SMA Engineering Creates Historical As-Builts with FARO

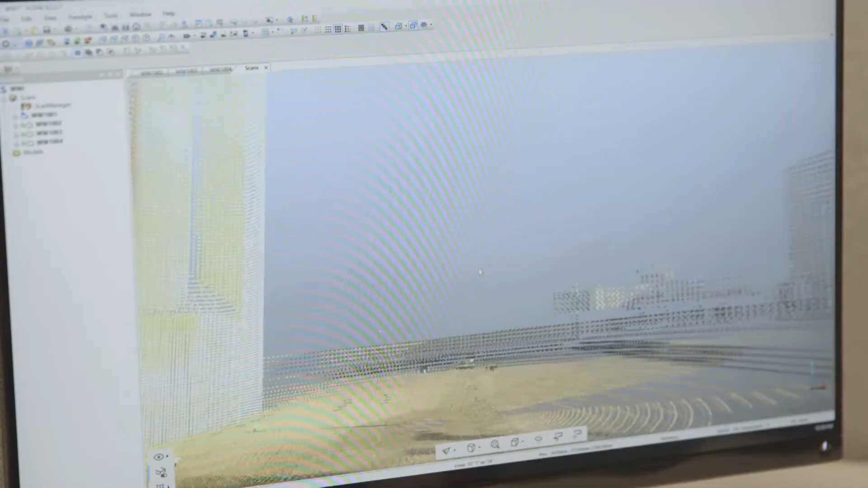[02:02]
The registration process ties all the scans together in the correct location and then exports one file to be used.
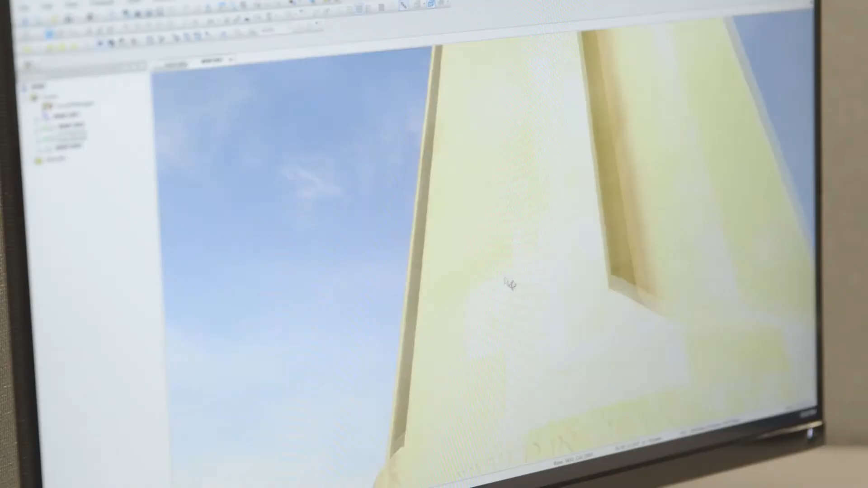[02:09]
We use scene to register our scans. We pull the scans in scene,
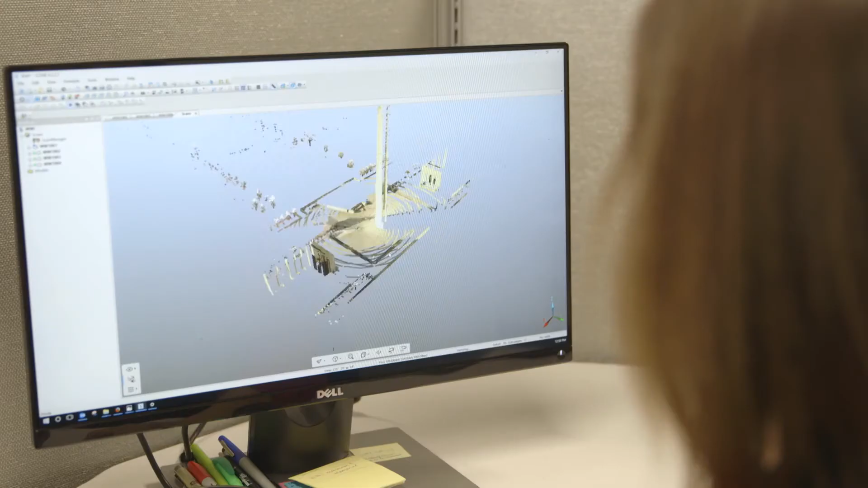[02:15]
do cloud-to-cloud registration and target-based registration
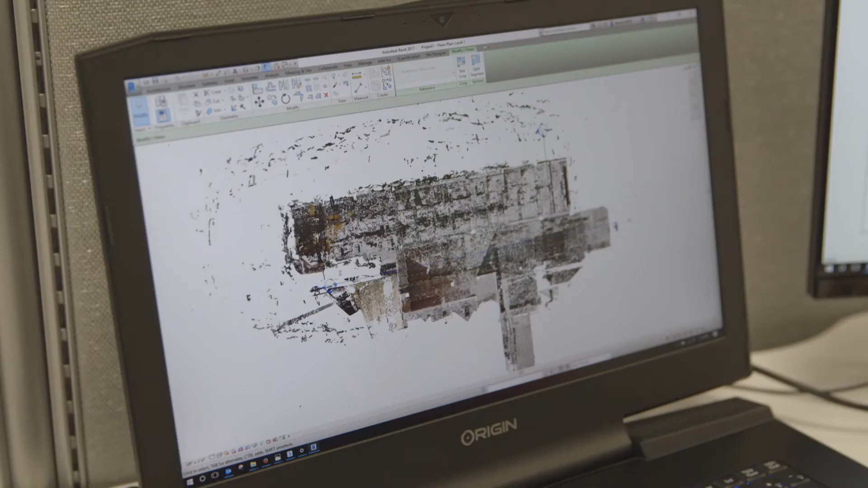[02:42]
the recap point cloud in Revit and then model on top of it.
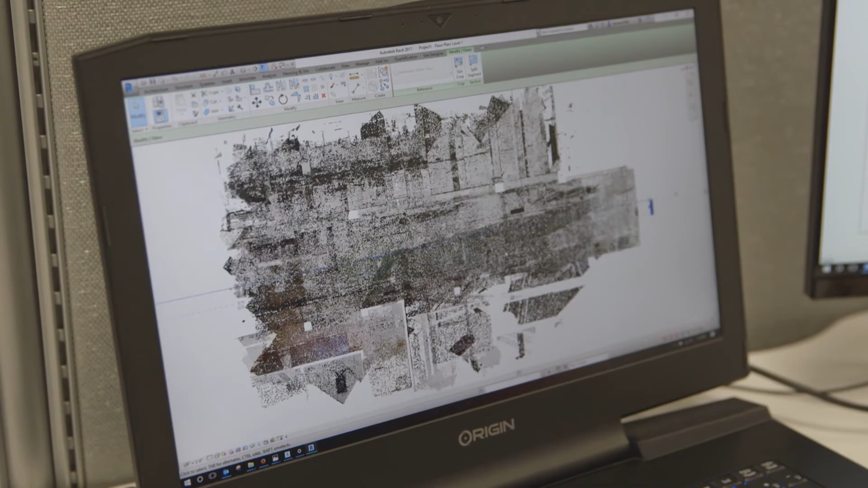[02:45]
The first scans they saw were the ones that we'd done in the mechanical room.
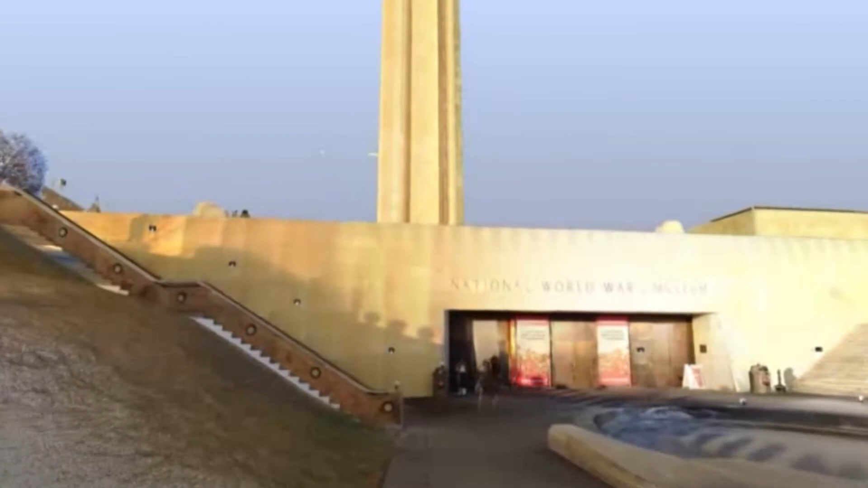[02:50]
What we presented to them was a fly through the scans and they really thought it was kind of like grainy camera footage.
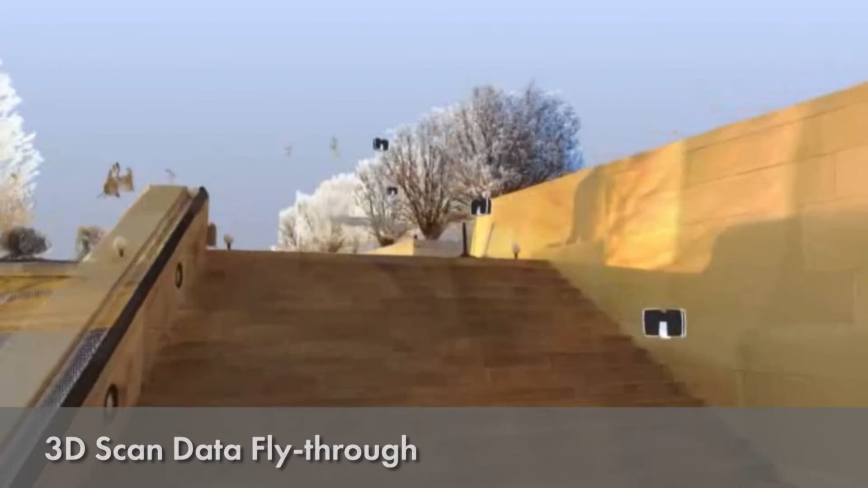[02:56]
We had just walked through the space with a camera.
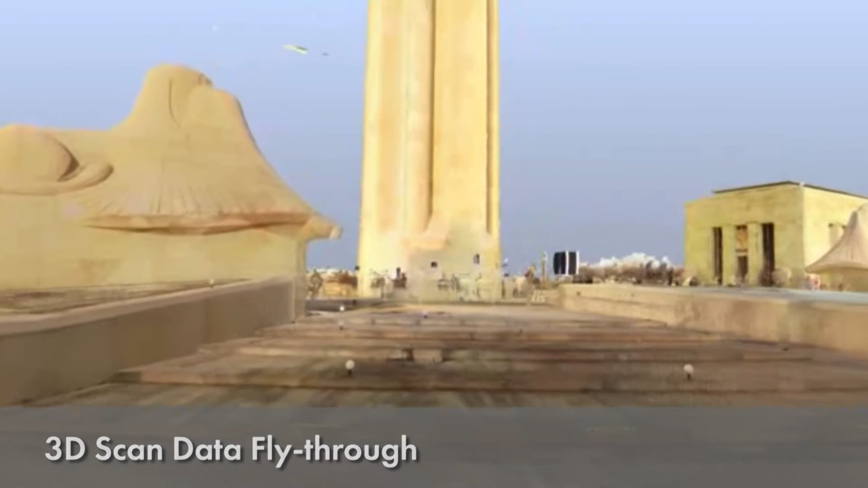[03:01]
Then we explained that no that was actually the laser scan and that everything they were seeing were literally millions of points that were all plus or minus an eighth inch accurate.